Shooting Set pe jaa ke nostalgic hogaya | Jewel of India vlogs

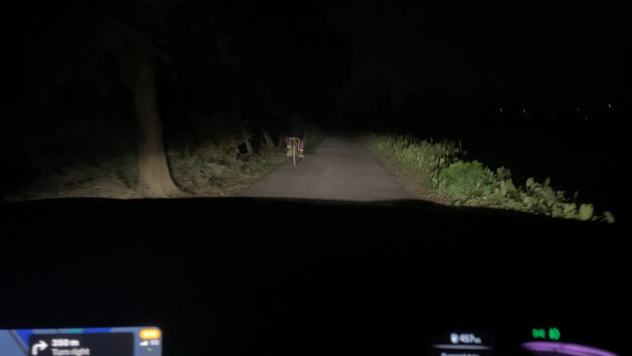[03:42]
मैं निकल के आया वहाँ से क्योंकि मुझे कहीं और जाना है। पूरा गांव है, अंधेरा है चारों तरफ। ये तो मुझे वो वाला फील दे रहा है,
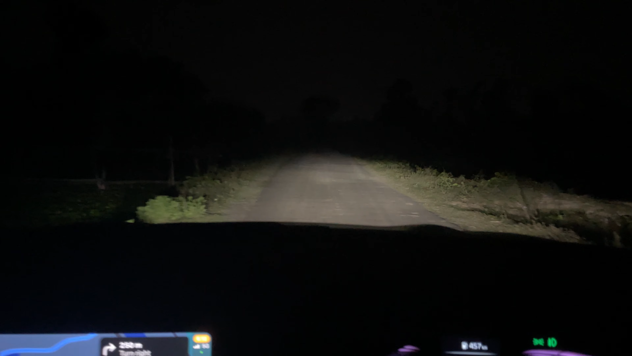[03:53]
आप लोगों को शायद याद है जब मैं वाइट रन से निकल रहा था रात को, तो वही वाला फील दे रहा है।
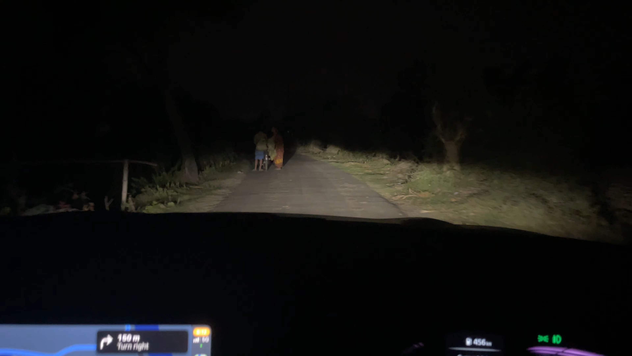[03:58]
अभी मेन रोड मिल गया मुझे।
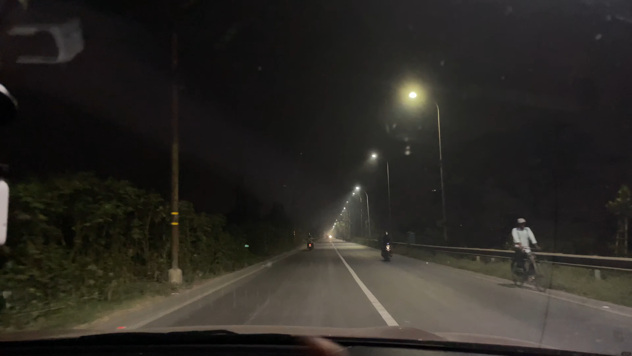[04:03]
यहाँ से सिटी दिखा रहा है 3 किलोमीटर।
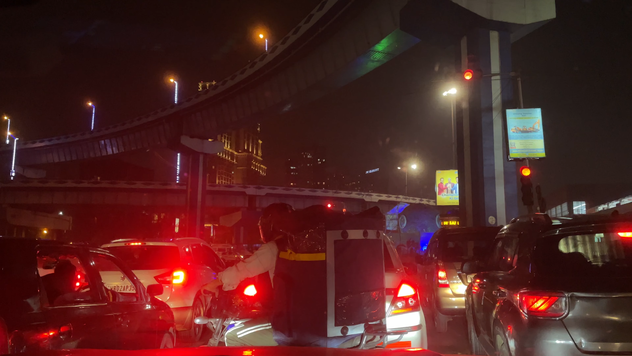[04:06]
सिटी में आते ही ट्रैफिक, भाई भयंकर ट्रैफिक हो रखा है।
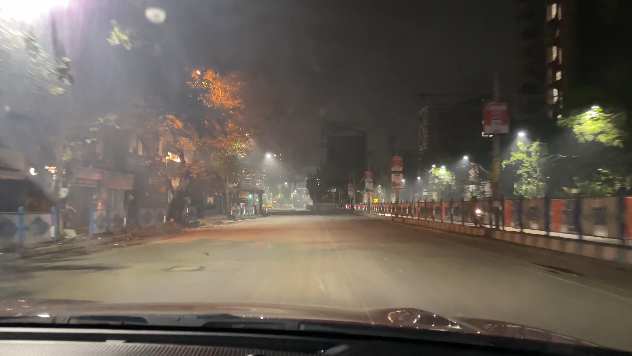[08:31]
गाइस, रास्ता देखिए पूरा खाली एकदम, कोई नहीं है। पालीगंज सर्कुलर रोड पे सुनसान सड़क। हम तीन थे ना, और एक कहाँ है? उत्तरी कहाँ से निकली है?
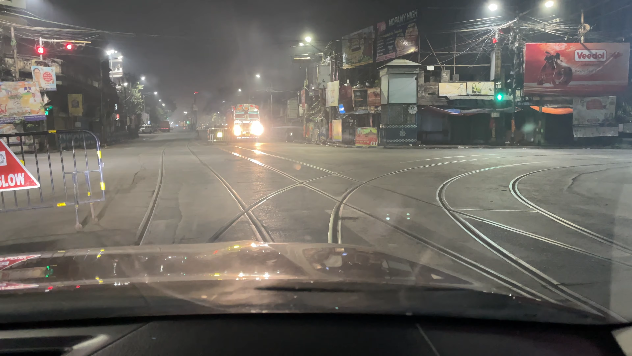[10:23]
आज थोड़ी सी बारिश हो गई थी इसलिए आज बहुत स्कीड कर रही है।